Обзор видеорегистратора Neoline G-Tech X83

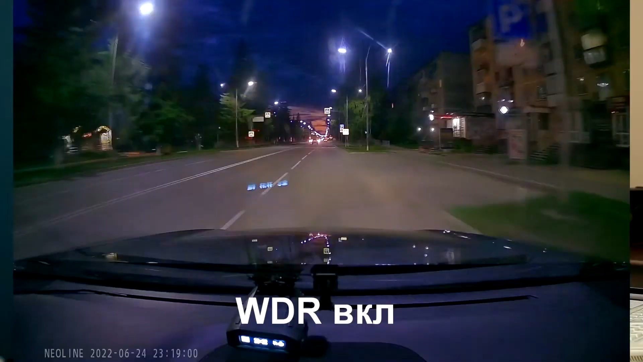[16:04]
в темное время суток, у нас время затвора увеличивается, и получаются смазанные движения. А сейчас я вам предлагаю посмотреть два видеофайла. Слева ВДР выключено, а справа на видео включен ВДР. И обратите внимание, как он пытается все-таки улучшать картинку, когда машина едет в движение.
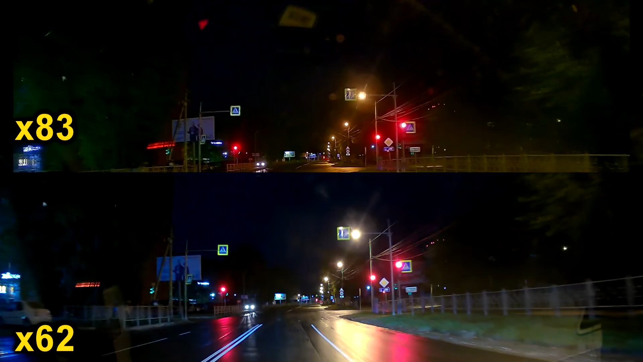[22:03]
Вы можете оценить качество ночной съемки, когда машина у нас стоит. Обратите внимание, сейчас я не делаю стоп-кадр. Я просто приблизил видео вот этого плаката.